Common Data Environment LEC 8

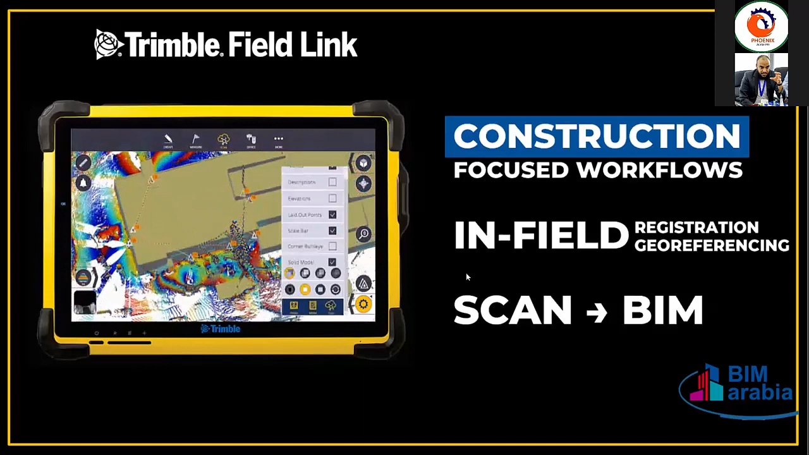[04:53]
على سبيل المثال تقدر تاخذ البوينت كلاود تصدره للريفيت، تقدر تعمل له موديلنج، تقدر تصدره للاركي كاد عفوا تعمل له موديلنج، وفي نفس الوقت وايل دوين ذا موديلنج تقدر تدخل اول ذا نيسيسري انفورميشن اللي خاصه بالمشروع. زي ما شايفين اتس فيري
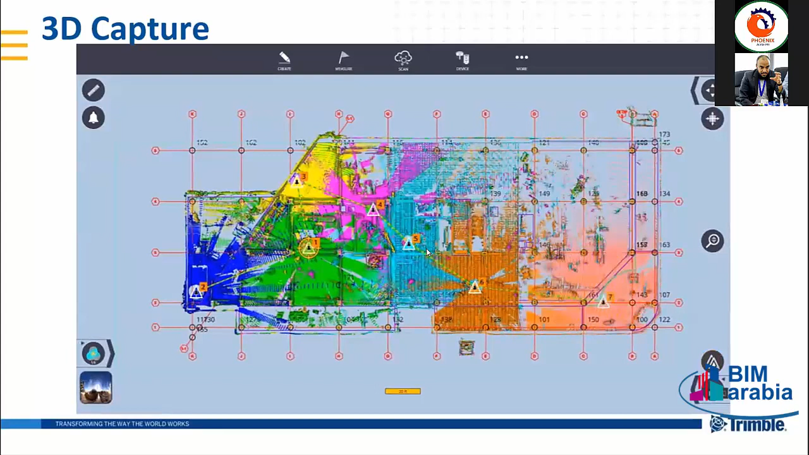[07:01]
زي ما شايفين ترفع النقطة الأولى، الثانية، الثالثة، الرابعة، الخامسة، ومن بعد هو اوتوماتيكلي يشبك النقاط مع بعض، ويعطيك من بعد يعطيك 3D موديل اللي هو بوينت كلاود.
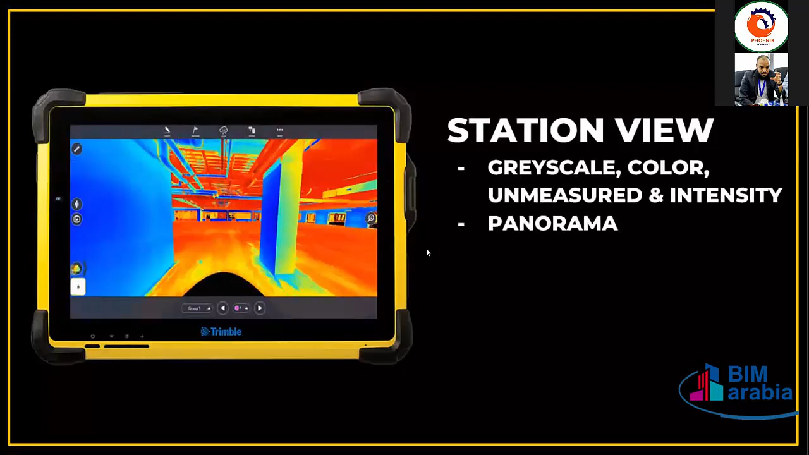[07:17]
ويمكن لك حتى تشيك الموديل لايف، تشوف المبنى اللي رفعت له عن طريق المدح الحراري زي ما شايفين، باي بانوراميك فيو 360 بانوراميك فيو، تقدر تكون عندك مور كنترول.
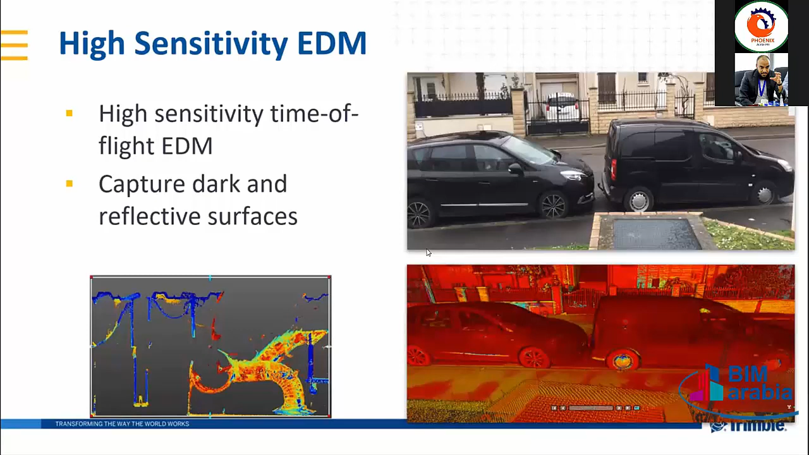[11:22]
تقدر باي كالر كودينج او حتى بالمسح الحراري او المساحه تطلع العديد من المشاكل اللي هي ما كانتش تبان بالعين المجرده.
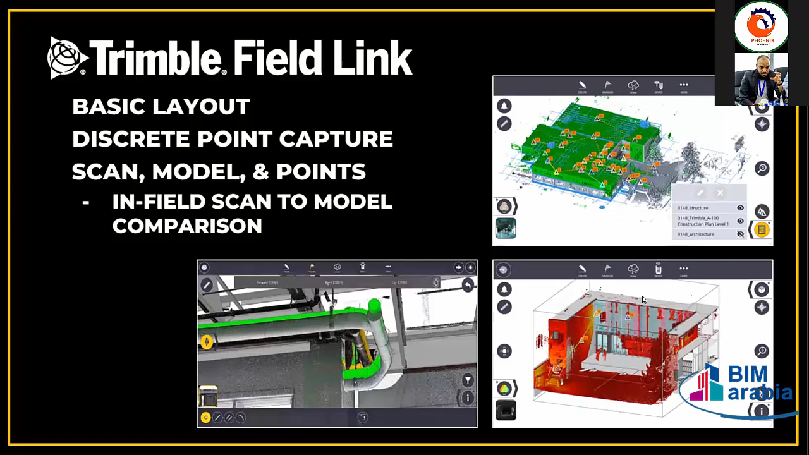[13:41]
تخلينا نحن مدركين للشيء، أو تخلينا نكون نحن برو أكتيف ونتدارك الشيء مشان يتفاقمش من بعد. يعني راح أراويكم الإكزامبلز كيف تعمل كواليتي كنترول بـ 3D ليزر سكانينج ماشين بعد ما تطلع، أكيد بعد ما ترفع الموديل يو كان اكسبورت ات، حب تعمله اكسبورت يعني اكسبورت للإي 57 اللي هو يتقرا ب
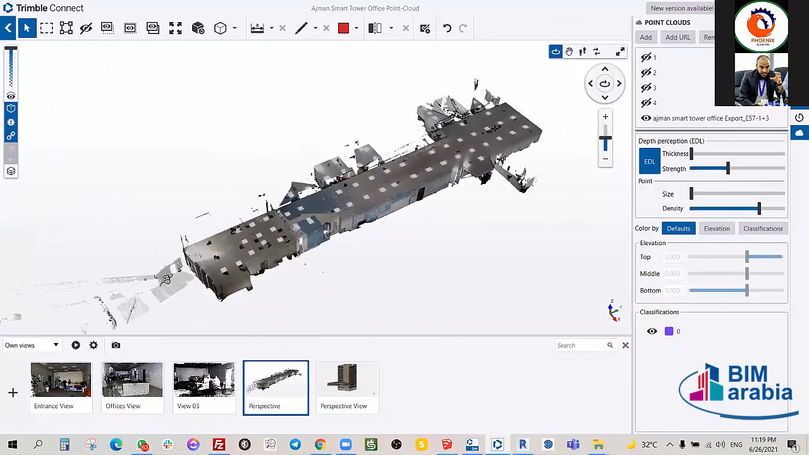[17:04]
هذا مكتب اخذناه رفعناه تقريبا على بالنسبه لسؤال المهندس، احنا اخذنا 4 نقاط وبعد ربطناها اوتوماتيكلي مع بعض اعطتنا الموديل زي ما شايفين. في بعض الأشياء في الموديل اللي هو you can do what we call clean up، موديل clean up تقدر تشيل الأشياء هذه اللي ما عندهاش معنى.
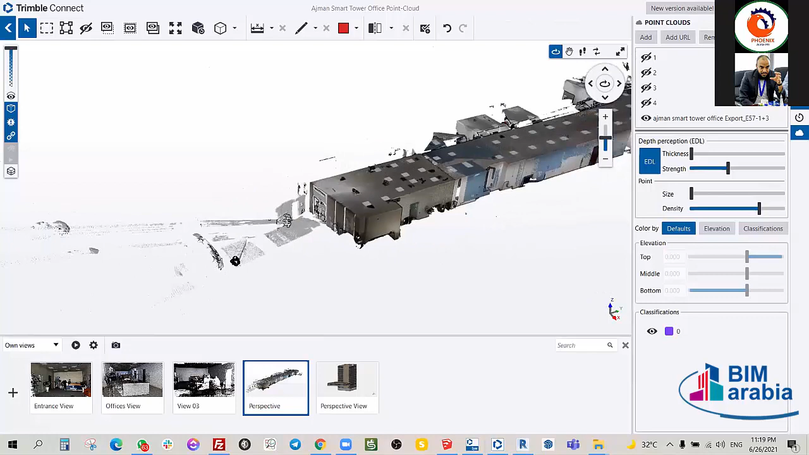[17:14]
يعني زي ما شايفين احنا عملنا the first point في المدخل
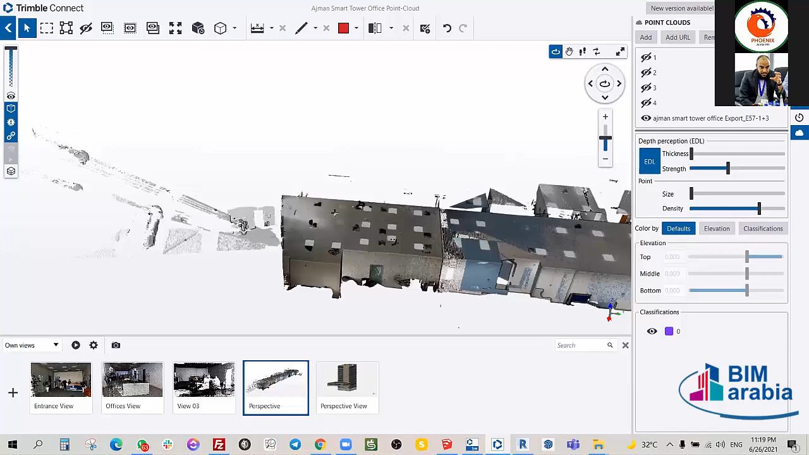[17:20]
والتقط حتى السيارات للبر، زي ما شايفين هذا من السيارات للبر، يعني من قوة
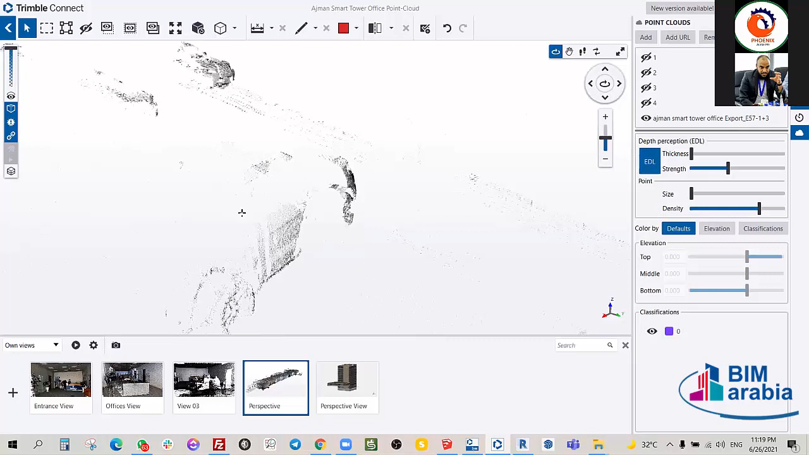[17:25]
الليزر سكان يلتقط لك حتى السيارات اللي يعني عنده range معين، أي شيء يجي قدامه أكيد حيتلقط لك إياه. طيب تحب تعمل ووك ثرو في الموديل الداخل، زي ما شايفين هذا المكتب، هذا يعطيك
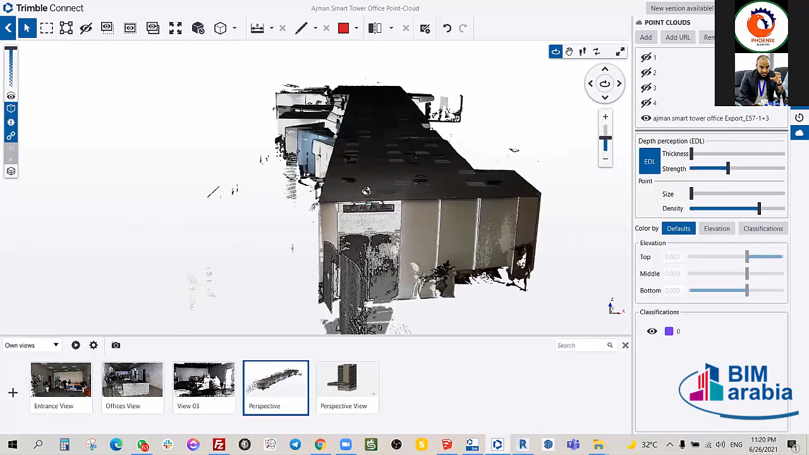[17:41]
الاكشوال سيتويشن اوف ذا بروجكت. على سبيل المثال اذا انا مالك وحاب نشوف شو عندي في المشروع، على سبيل المثال نقدر الشباب
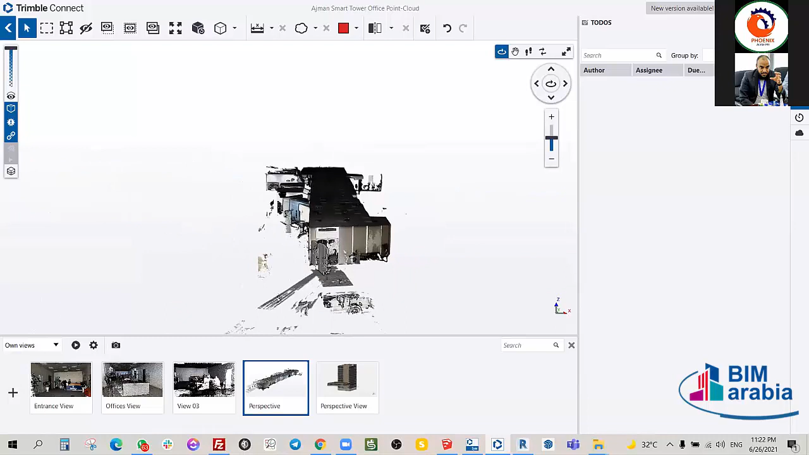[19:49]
E57 اللي هو تقدر تقرأه، ويقدر يكون مقروء من طرف تريمبل كونكت.
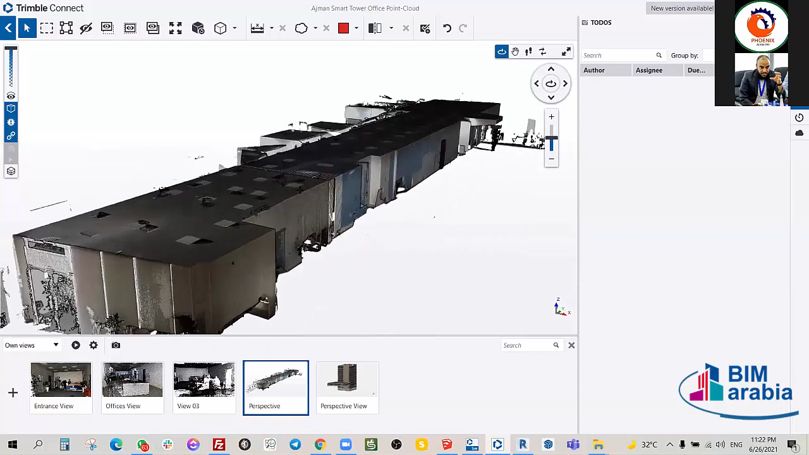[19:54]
إذا كان ريكاب عندك البوسيبيليتي كذلك انك تصدر ريكاب وتفتحه بالريكاب وتفتحه
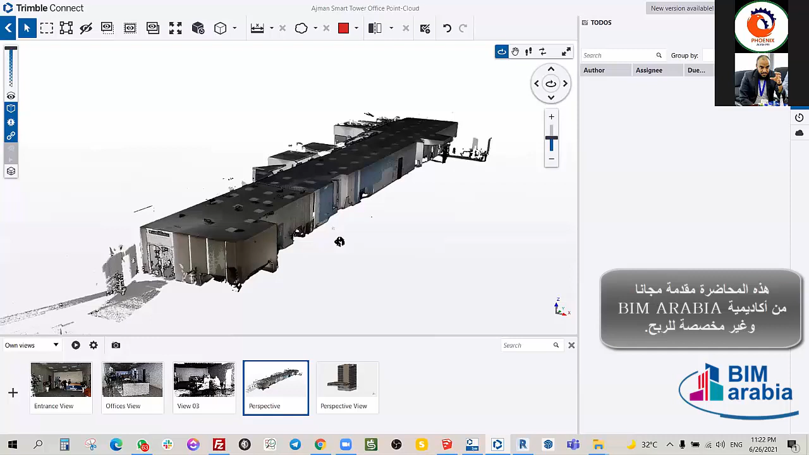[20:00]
بالريفت وتعمل موديلينج من اول وجديد اذا حبيت. طيب البوينت كلاود موديل عندك كذا اوبشن انك تعدل فيها. على سبيل المثال تقدر تزيد زي ما شايفين البوينت كلاودز هذو، تقدر تزيد الثيكنس بتاعت النقاط.
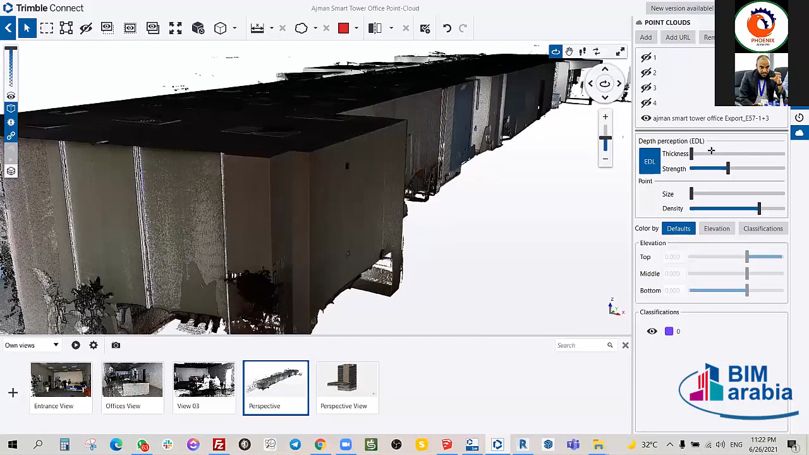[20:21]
اوكي، في عندنا سؤال. نعم تستطيع تحسين جودة الموديل. على فكرة هذا الموديل انتم شايفينه ممكن
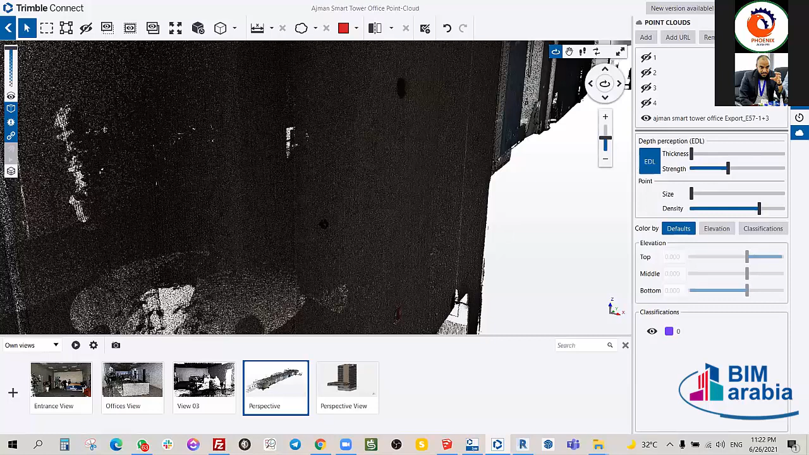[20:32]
كواليتي سيئة ومش عارف، هذا the lowest quality of the Trimble X7. احنا بس على السريع يعني رفعنا مشان نعمل الدرس اليوم، تمام؟
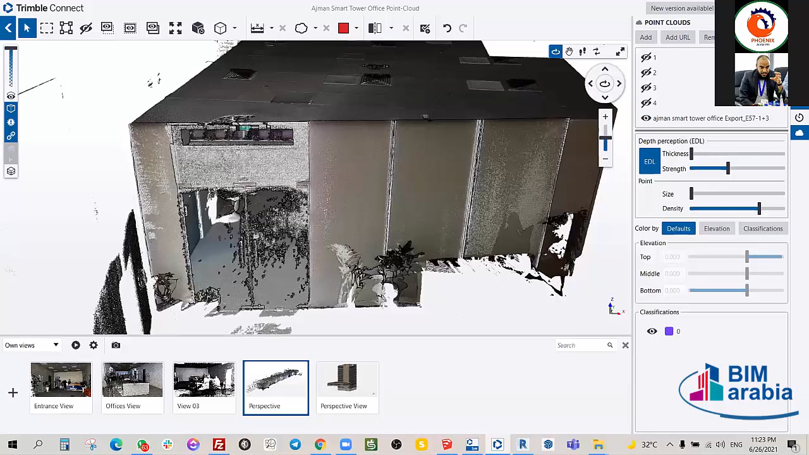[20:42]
تقدر تكون اوضح بكثير من هذه، وكأنها حقيقة يعني، فهمت علي يعني؟ لانه عندك 3 types of quality، عندك low
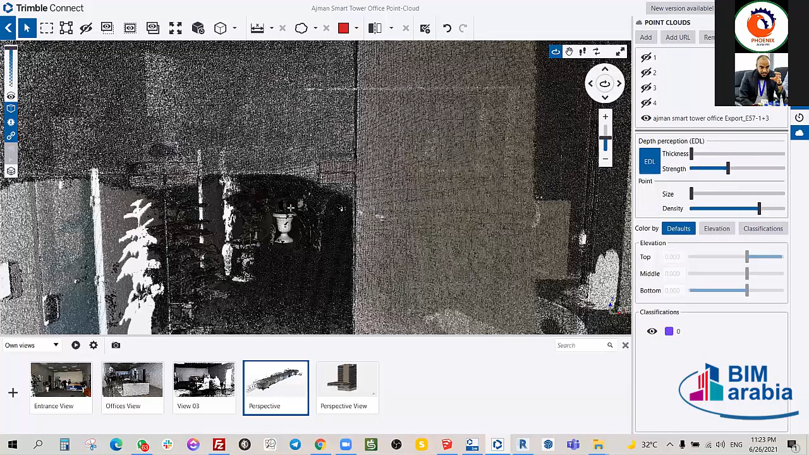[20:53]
quality which is عندها number معين of point clouds في المتر، يحسب لك بالمليون مليونين، والرفعة يعني الرفعة الواحدة أو النقطة الواحدة تأخذ لك على سبيل المثال دقيقتين وشوي، الميديوم تأخذ لك مثلا 4 دقائق وشوي، الهاي كواليتي النقطة واحدة تأخذ لك 7 دقائق وشوي.
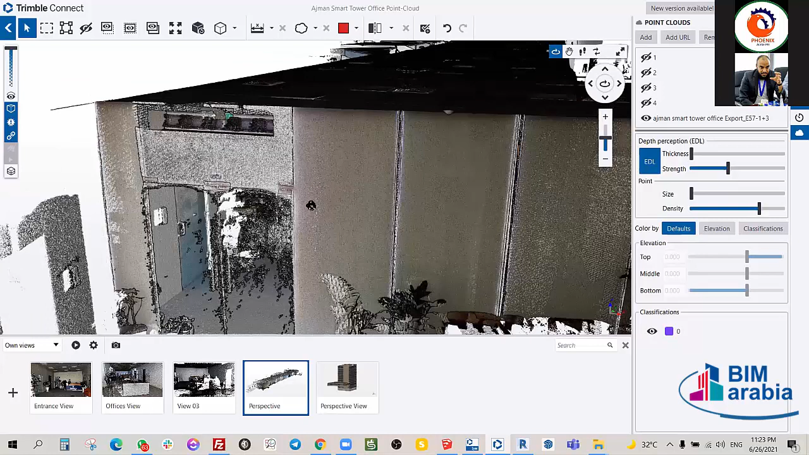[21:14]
على سبيل المثال إذا كان عندك أنت بناية مثلا لازم ترفع لها